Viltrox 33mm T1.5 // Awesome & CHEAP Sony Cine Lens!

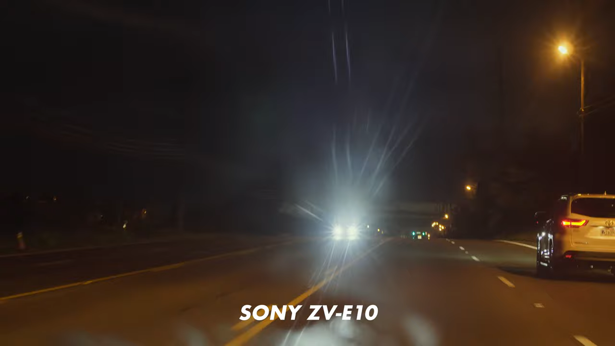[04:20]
And if you don't know this about cinema lenses, the farther you stop down your aperture, the more your flares are going to look like sun stars. And it's a really cool look that you'll probably see in movies like The Revenant.